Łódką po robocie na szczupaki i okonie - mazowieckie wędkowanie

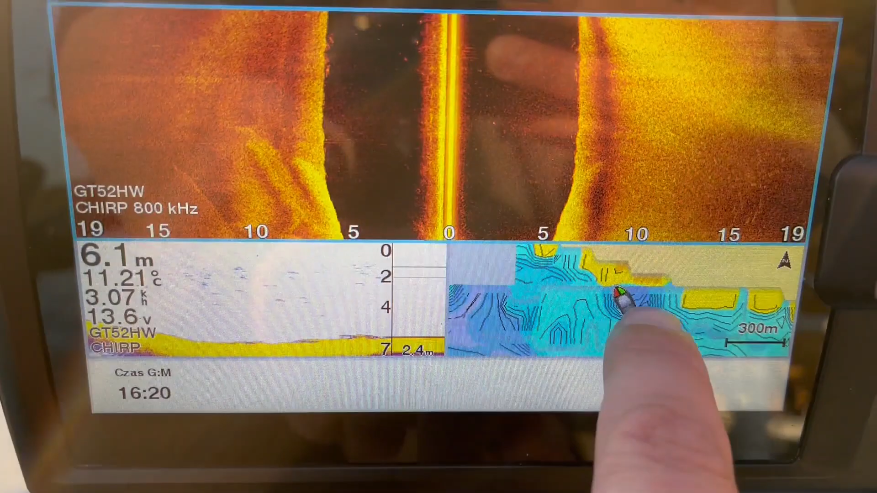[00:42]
On screen: depth 6.1 m, water 11.21°C
Tutaj bardzo fajnie widać, tu jest jakieś zagłębienie lekkie, 6 metrów, a jestem przy samych trzcinach.
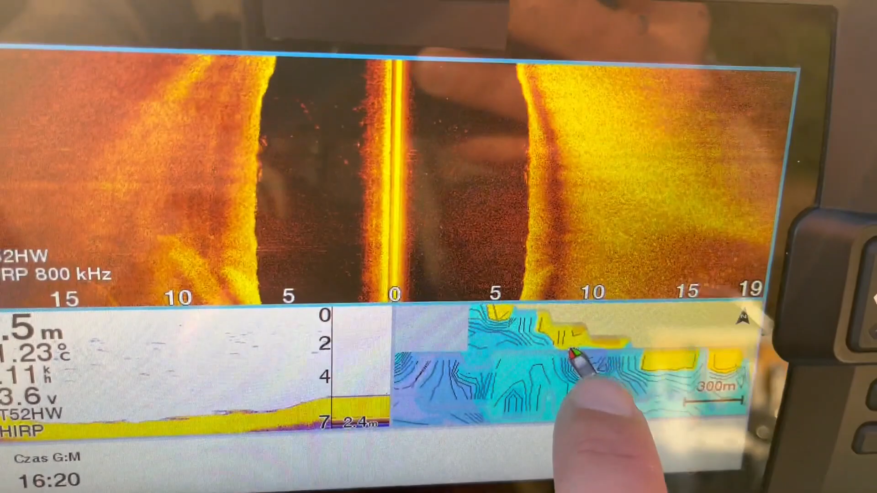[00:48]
Więc jest jakiś taki fajny dołeczek, 6 metrów. Takie śruby na pewno leżą na dnie.
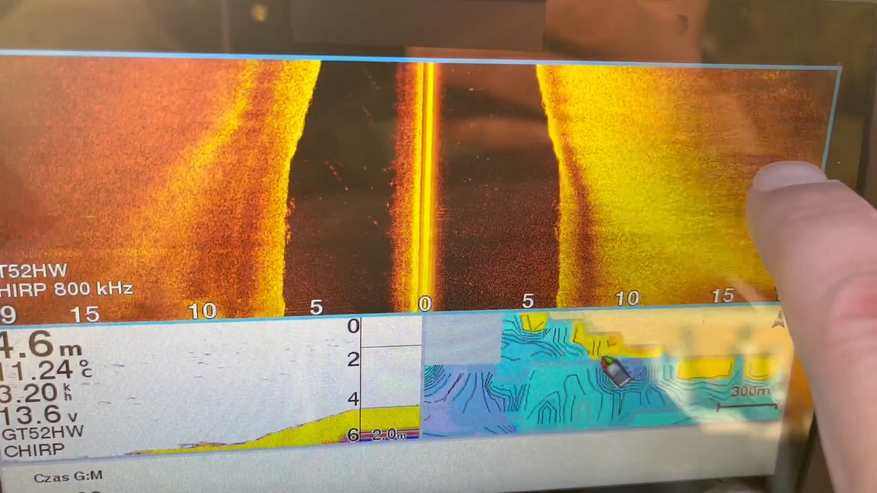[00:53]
On screen: depth 4.6 m, water 11.24°C
Tu jest zaraz wypłycenie, tu już widać trzciny, więc to jest no bardzo blisko, tak? To już wypłycenie na 4 metry. Dołek już przed chwilą minąłem.
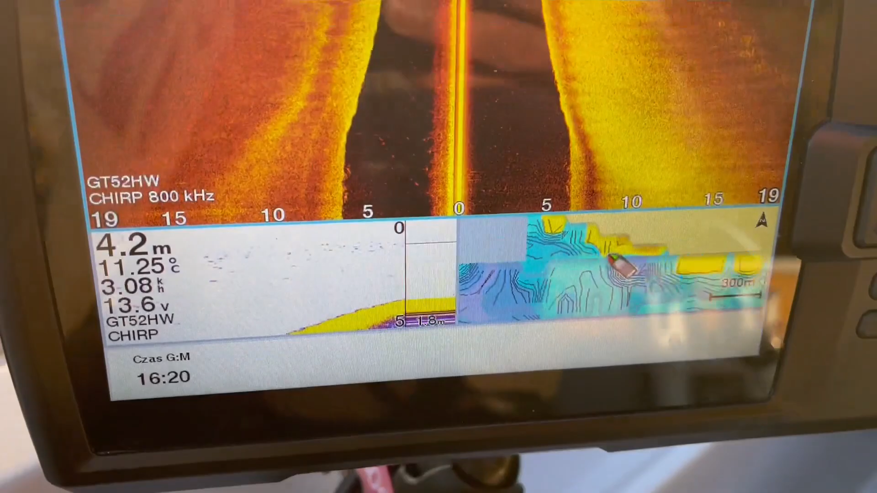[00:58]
On screen: depth 4.2 m, water 11.25°C, speed 3.08 km/h
No i będę próbował dzisiaj, podpłynąłem kawałek dalej.
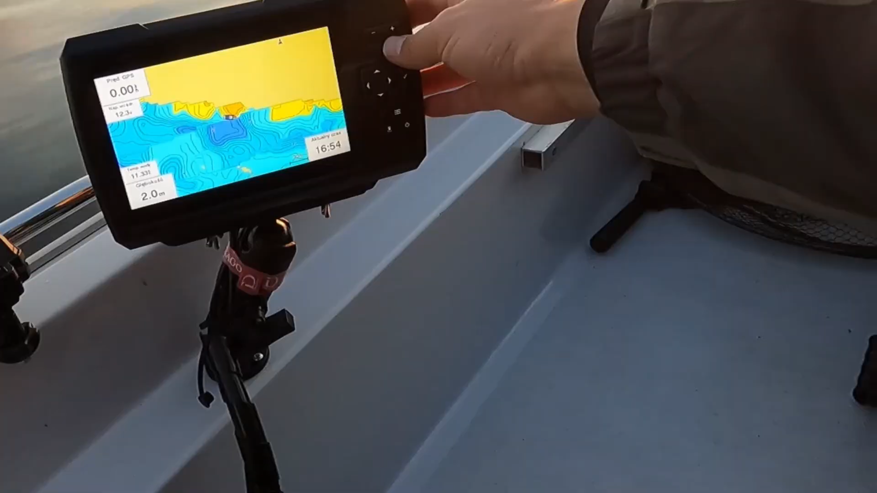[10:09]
Teraz sobie zerknę kawałek na ten dołek.
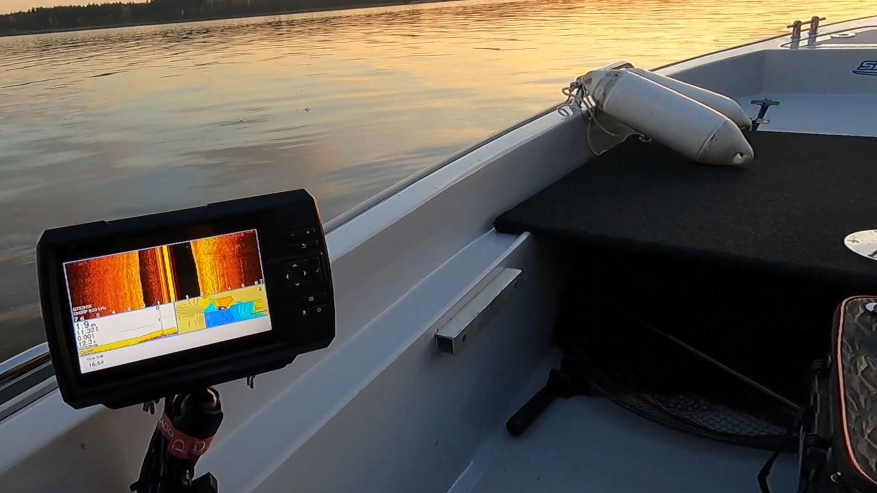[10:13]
żeby tam do niego... O, jakie ryby się pokazały. Tutaj.
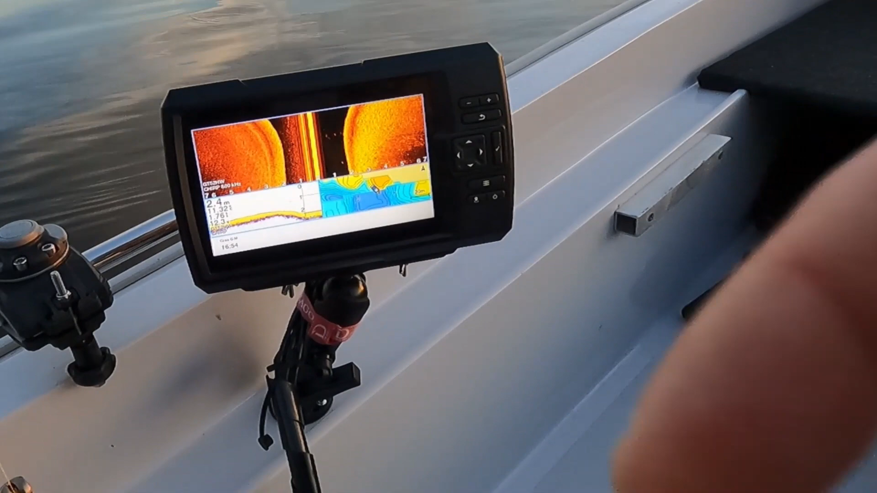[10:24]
Tutaj jakieś rybki się pokazały. O, jest od razu zejście.
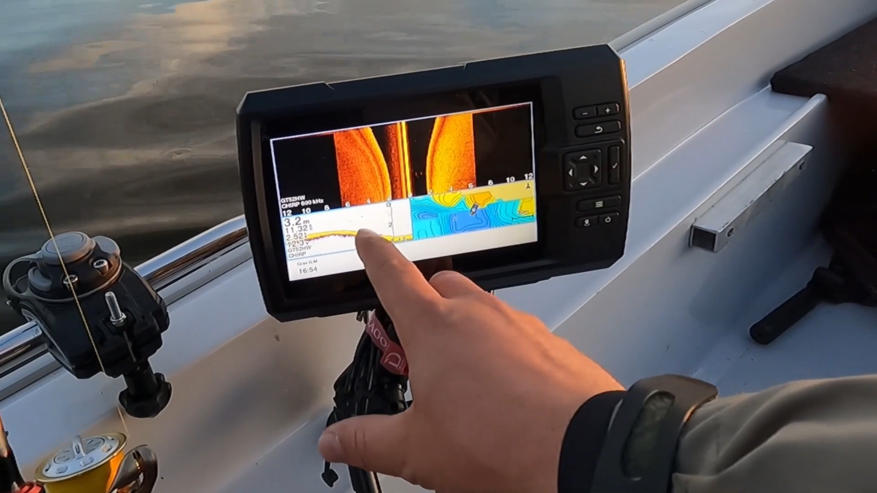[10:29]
On screen: depth 3.2 m
Tutaj prawdopodobnie coś może być przyklejone do dna. 3, 8, 4 i 4.
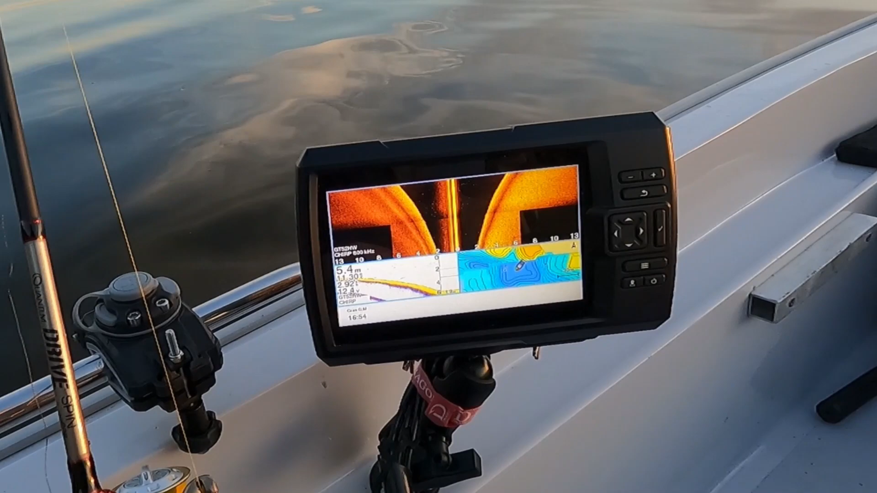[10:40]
Przy samym kancie łowiłem i ten kant schodzi do samego... Nie, ten kant. Ta dziura jest gdzieś tam pode mną. Pode mną jest teraz 6 metrów. Prawie do samych trzcin.
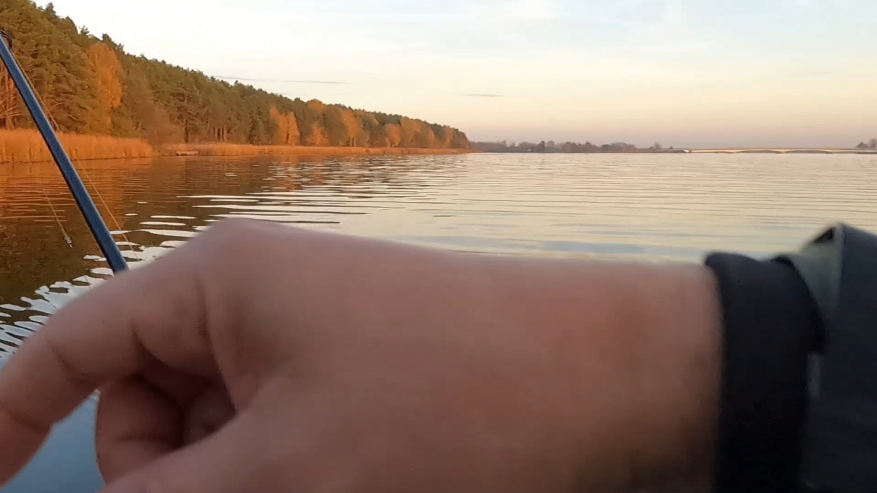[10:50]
Tam gdzie stałem, od razu jak tylko ruszyłem, to od razu zaczęła zwiększać się głębokość. I coś tu na dnie drobnego jest.
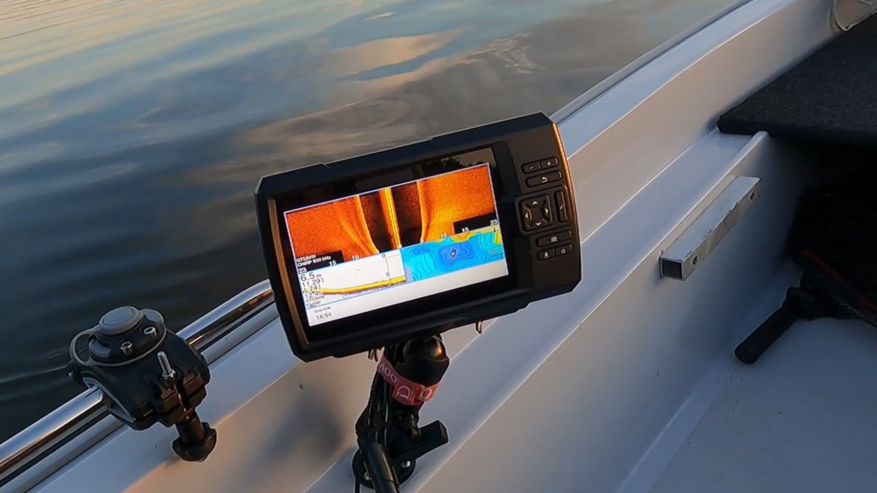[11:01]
Dobra, stanę na chwilę na 6,5 metrach. Spróbuję blaszką.
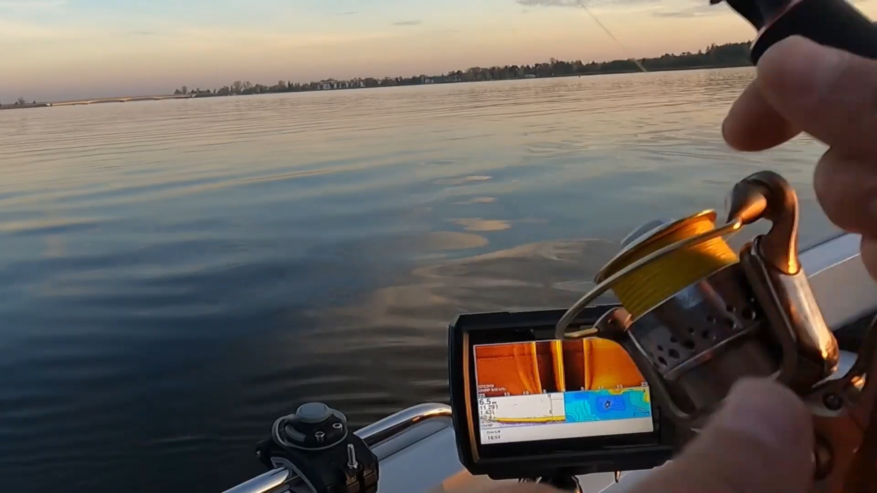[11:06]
Tam się pysnęła rybka. Drobnica w takich właśnie dziurkach, to są chyba przez łódki takie zrobione. Tutaj sobie ktoś parkuje łodzią w lato i wędkuje.